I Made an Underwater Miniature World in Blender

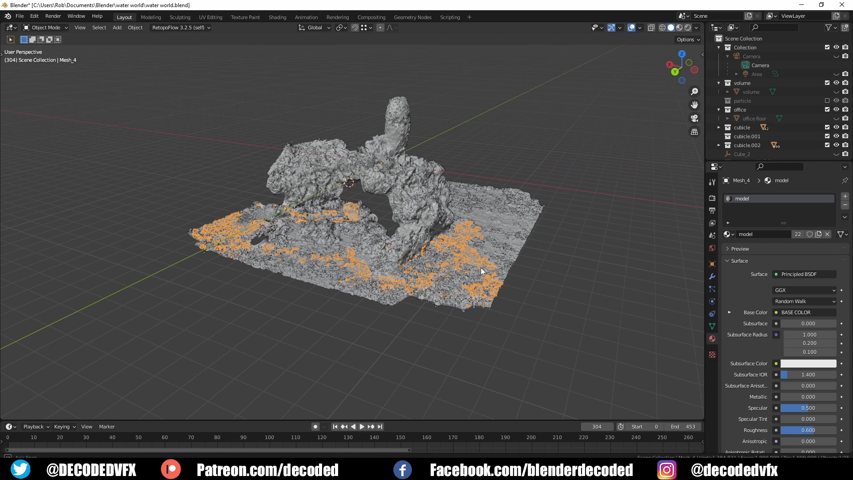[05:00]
If you've seen my videos before, you'll know that I love to integrate photo scans into my scenes. Photo scans can be very heavy geometry-wise, some of them have millions of polygons each,
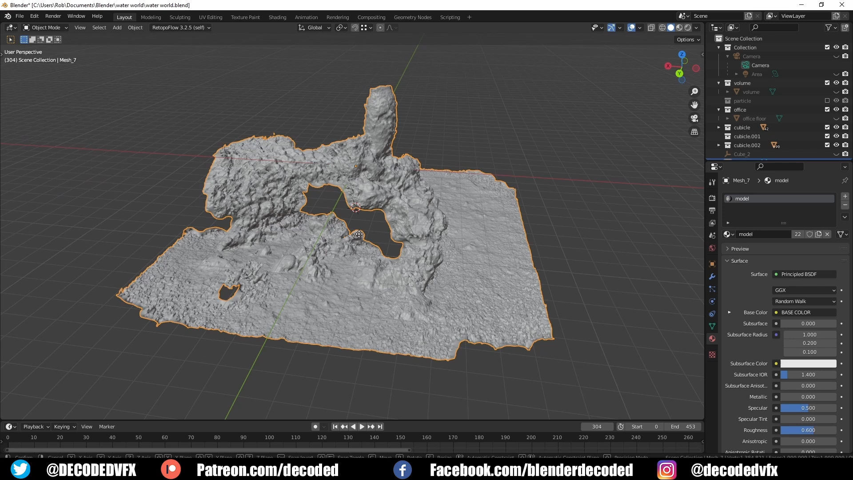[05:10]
but thankfully this Concept D7 Spatial Labs Edition laptop easily had enough processing power to handle really dense meshes.
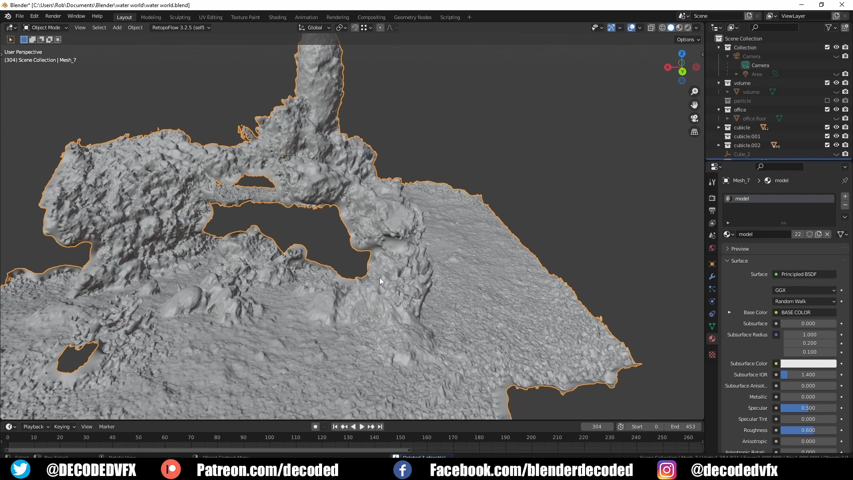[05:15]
But there are plenty of ways that you can clean up scans to make it even more performant.
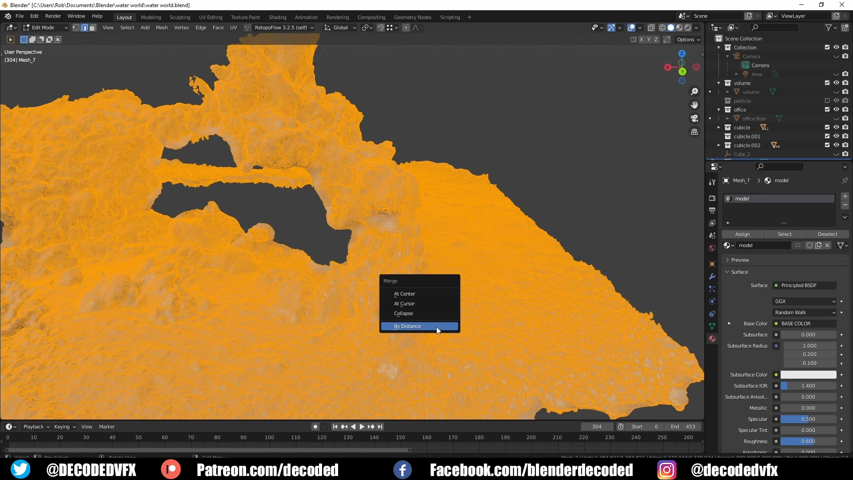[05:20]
Usually I'll start off by just going into Edit Mode,
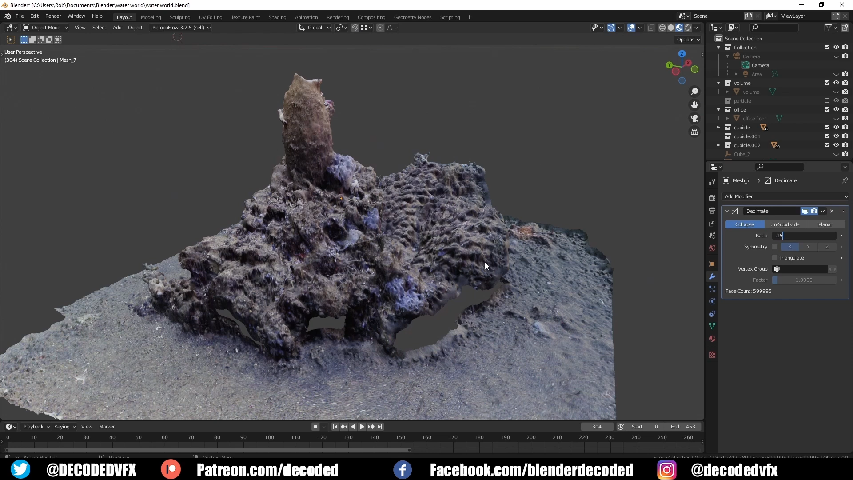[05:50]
Now this Concept D7 comes with a really handy model viewer,